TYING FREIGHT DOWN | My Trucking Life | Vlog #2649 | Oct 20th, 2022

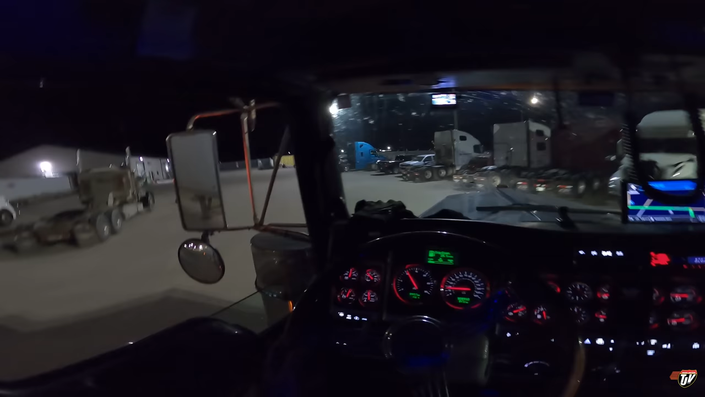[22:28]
Open says me. Excuse me. Excuse me. Do you not see this big glorious hood here? Gotta get right up close and personal with it, eh?
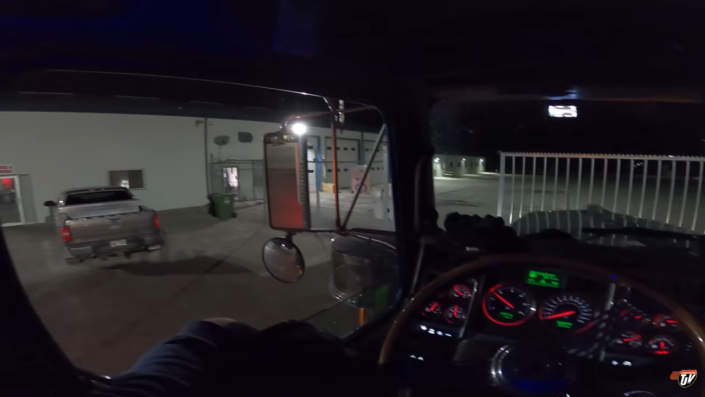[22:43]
Come on. Today, Junior. Such a slow gait. I handed in my paperwork from my last load already.
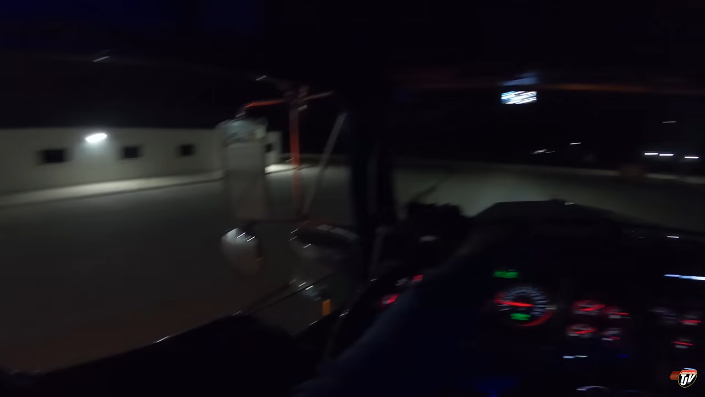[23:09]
We're good to go. I'll talk to you when we get there.